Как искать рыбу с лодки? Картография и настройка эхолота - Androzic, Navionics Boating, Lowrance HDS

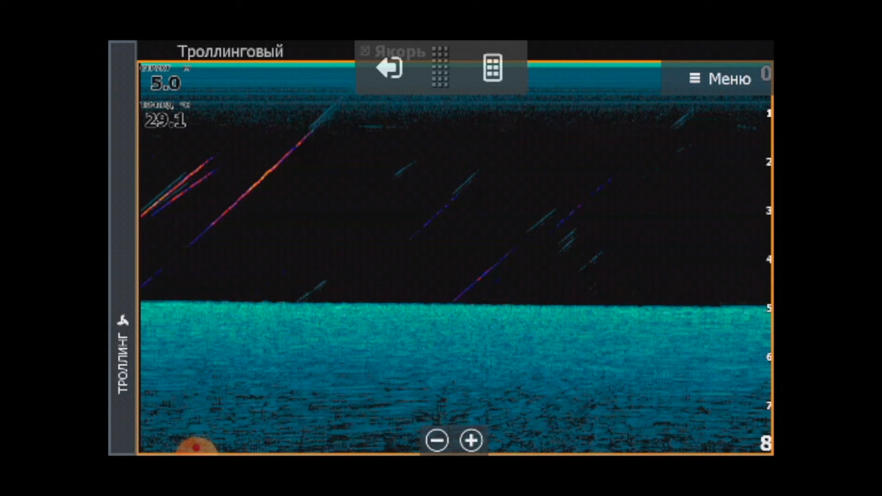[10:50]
Отъехали Ну примерно метров 7 От 7 до 15 В зависимости Там от скорости Вашего перемещения То есть вы можете В программе Андрозик Отбить себе точку Одного объекта И вторую точку Где вы стоите На
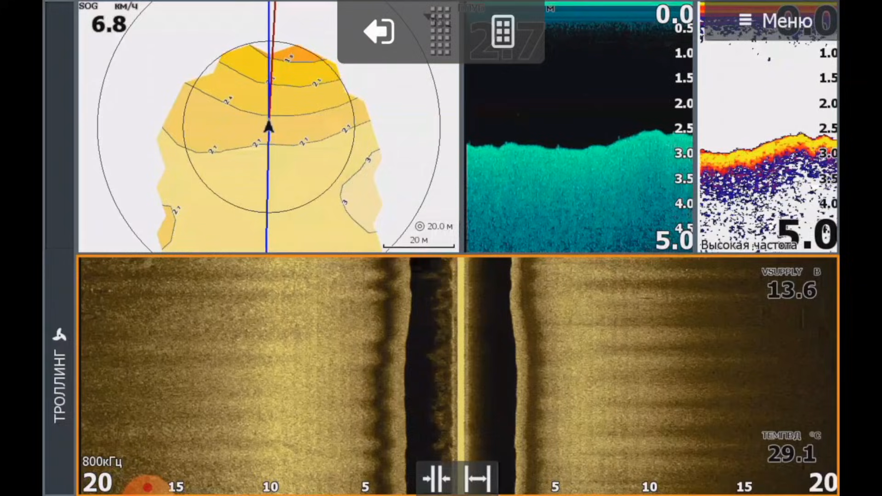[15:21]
On screen: water 29.1°C, speed 6.8 km/h
Поэкспериментировать Начнем со структурника Переходим в настройки Сейчас я увеличу
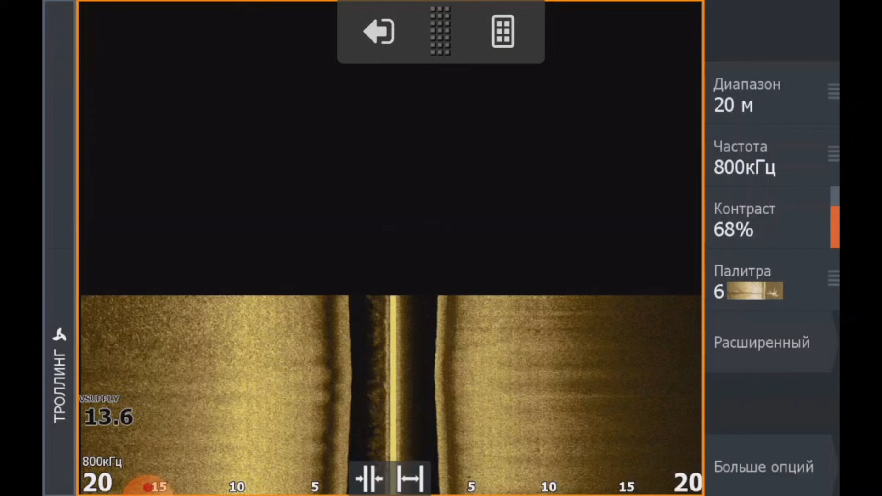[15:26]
Картинку Значит Частота
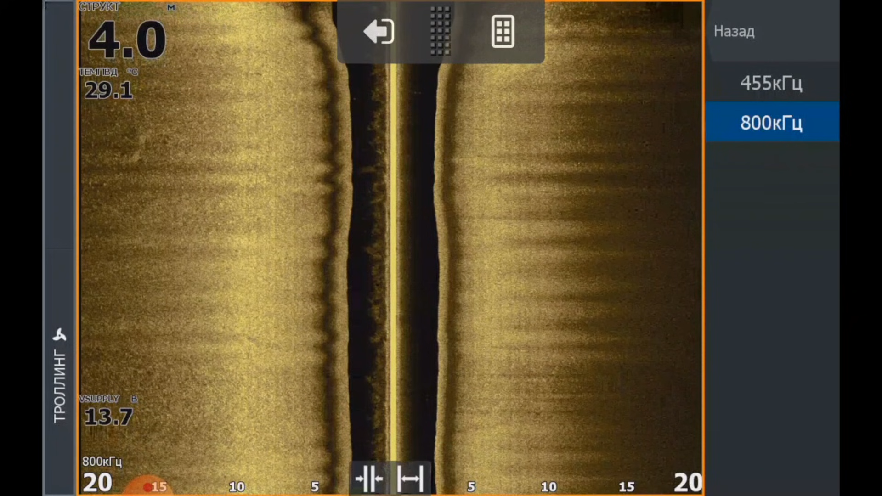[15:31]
On screen: depth 4.0 m, water 29.1°C
Видим Да Четыреста пятьдесят пять И восемьсот То есть Ставим Четыреста пятьдесят пять И сразу же Нужно Поиграться с Контрастностью Не в ту сторону Уменьшаем Видите Уменьшаем Контраст Картинка будет Более Резкая Резкая Но при этом Если посмотреть
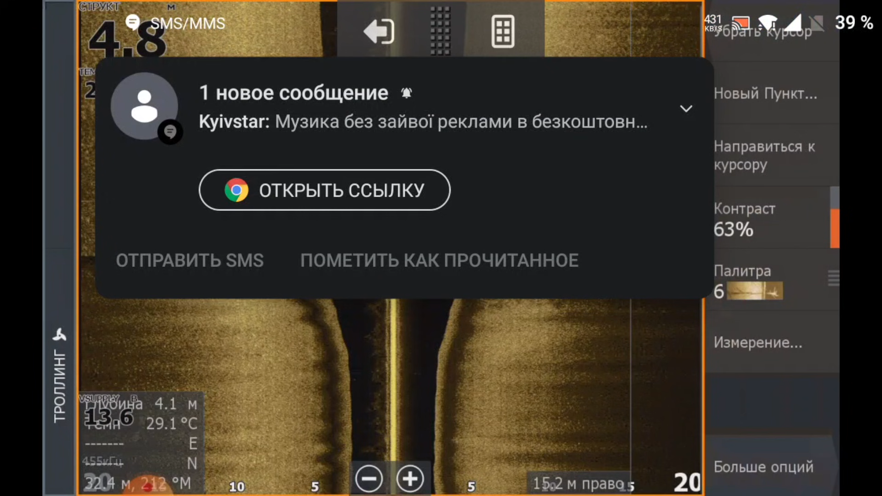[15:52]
On screen: water 29.1°C
На само Отображение У нас
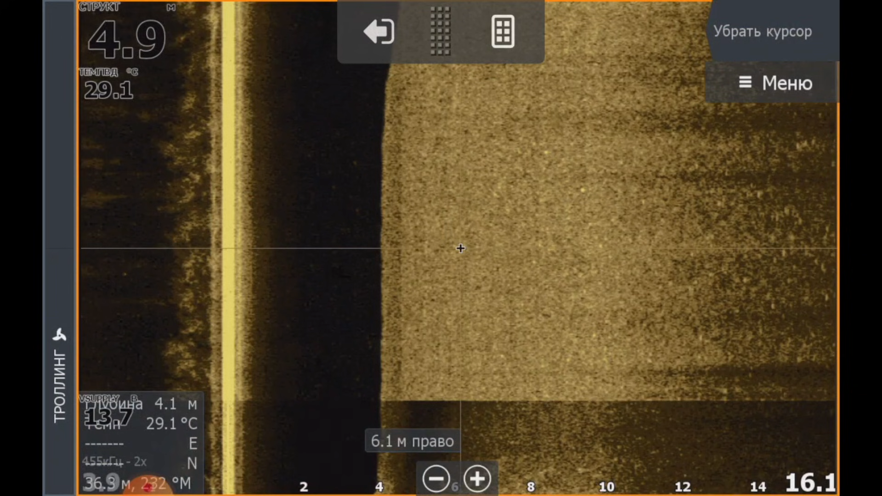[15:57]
On screen: water 29.1°C
Само дно Оно такое Размазанное То есть В этом луче Хорошо искать
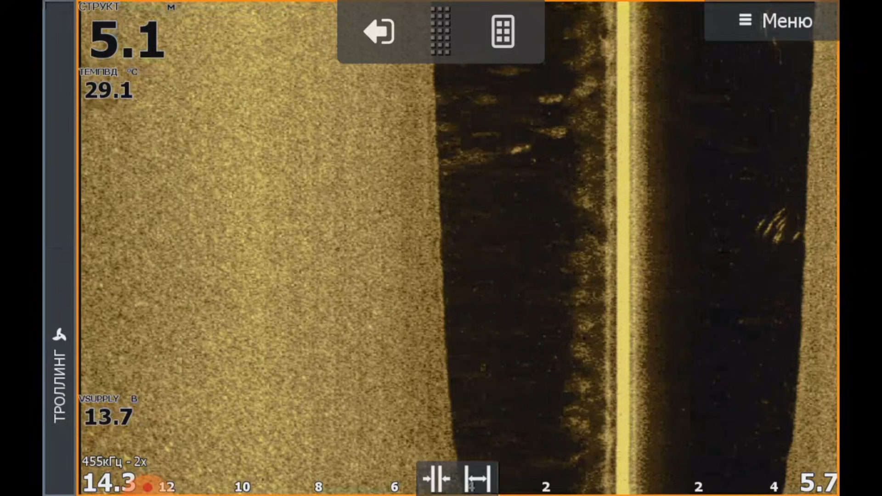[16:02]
On screen: depth 5.1 m, water 29.1°C
Мы видим шире Вот кстати Какая то у нас По правой стороне Стая Какой то белин Может быть Лещи Не знаю И
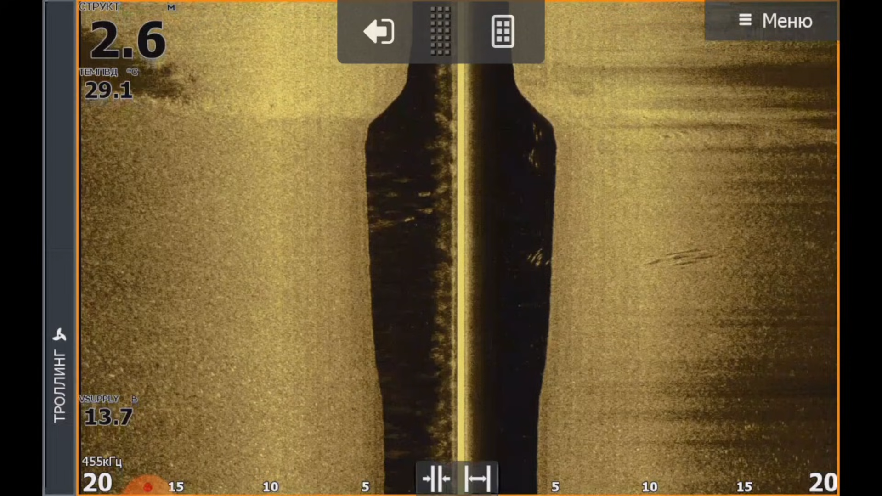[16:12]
On screen: water 29.1°C
возвращаемся В восемьсот Я всегда работаю В восьмисотой частоте Бытует версия
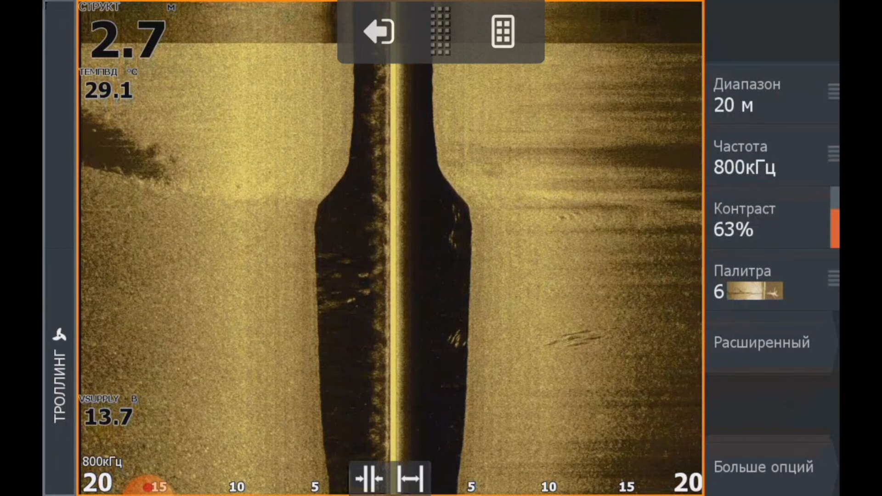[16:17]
On screen: water 29.1°C
Что в холодной воде Нужно использовать Четыреста пятьдесят пять В теплой воде Восемьсот
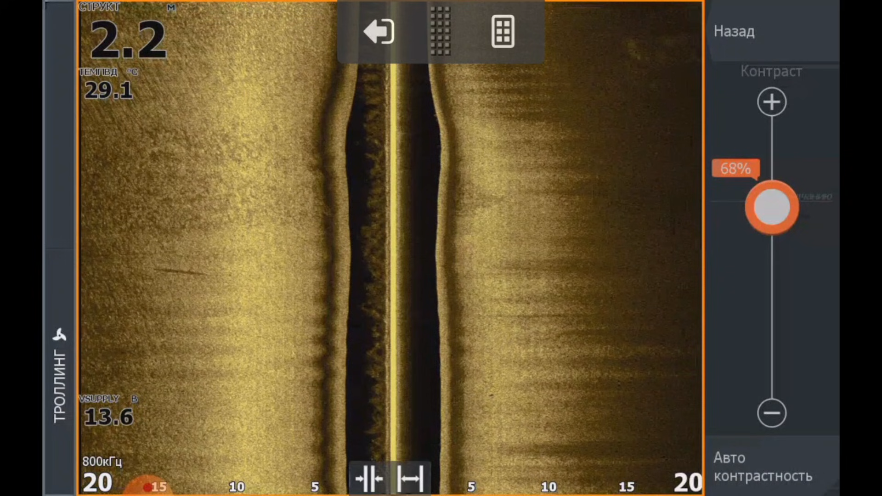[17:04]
On screen: depth 2.2 m, water 29.1°C
То есть Контрастность Я показал вам Смотрим То есть Если у нас Слишком темная Картинка Мы чуть-чуть Добавляем Контрастности Картинка Становится Более светлой И понятной Ну ровно до того момента Пока вы видите Вот я сейчас видите Добавил Но в среднем Этот показатель Лоуренса От
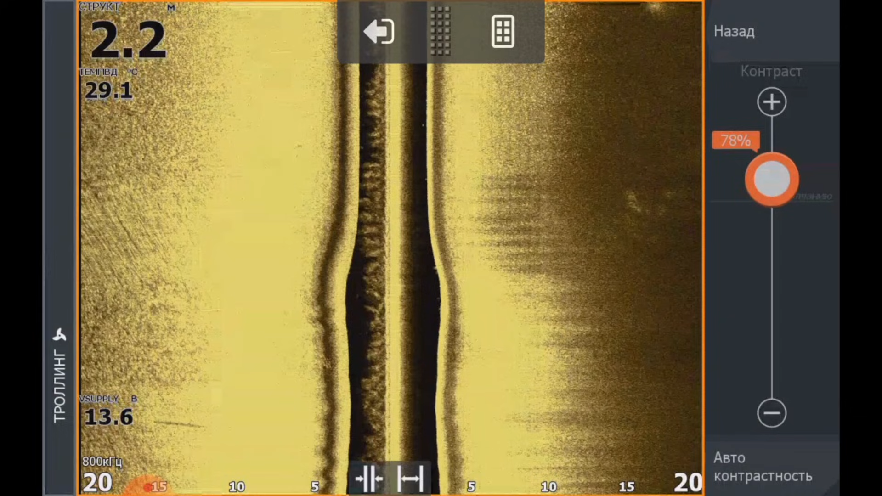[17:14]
On screen: depth 2.2 m, water 29.1°C
Скажем так Шестидесяти восьми До Семидесяти двух Вот Где-то так Иногда чуть больше Иногда чуть меньше В зависимости от Температуры воды И грунта На котором Вы ловите Потому что Чем тверже грунт Тем Эхолот лучше Отбивает дно
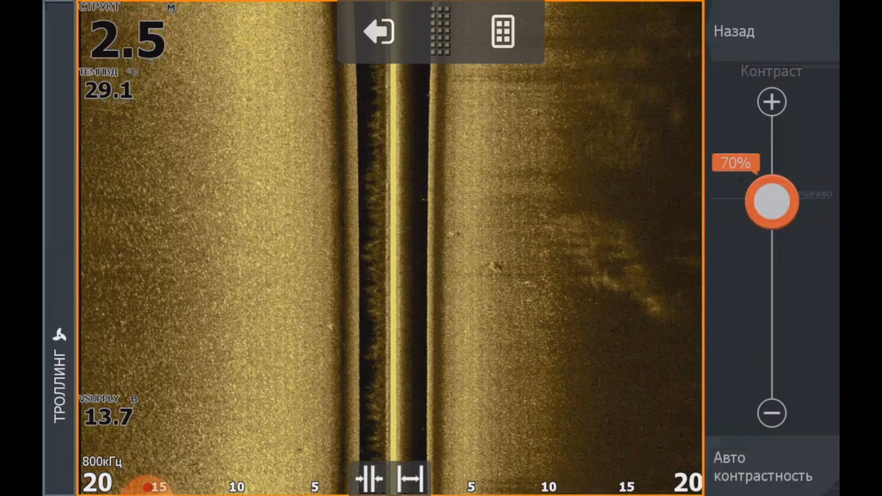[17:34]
On screen: depth 2.5 m, water 29.1°C
Тем Ярче И красивее Картинка И Палитра
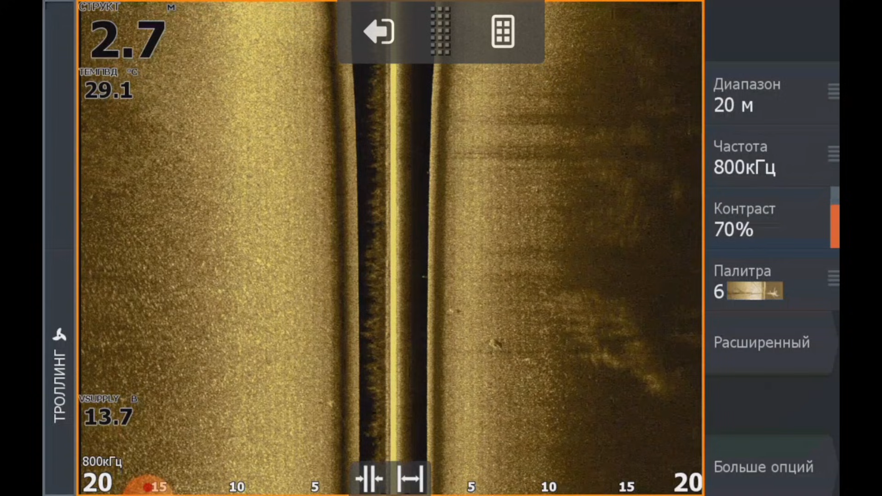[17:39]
On screen: depth 2.7 m, water 29.1°C
Опять же У каждого Разное Цветовосприятие То есть Соответственно мы видим Что
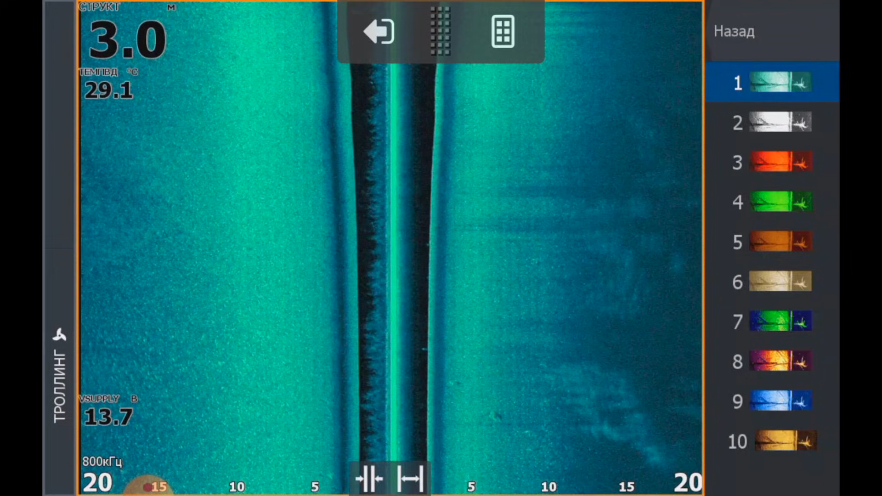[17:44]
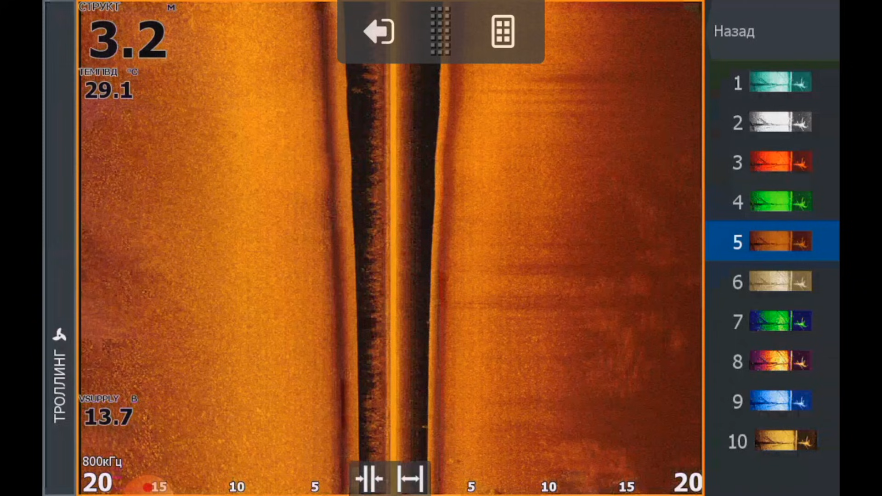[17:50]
On screen: water 29.1°C
В разной Цветовой Схеме По разному Мы видим дно Здесь оно более Такое Замытое Здесь Чересчур Контрастное Эээ
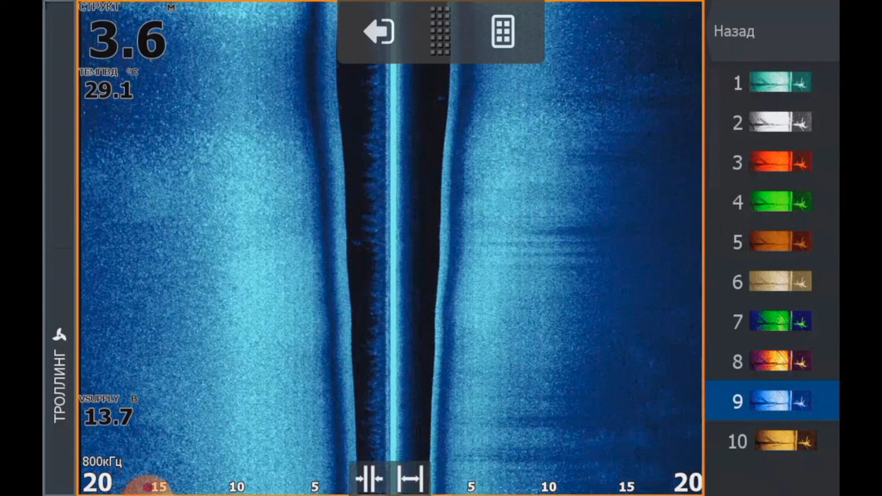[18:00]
Здесь оно Вот такое Мне нравится Синяя Это девятка Мне нравится Единичка И мне нравится шестерка Это вот Те три схемы цветовых Которые Я использую Дальше Переходим к нижнему Сканированию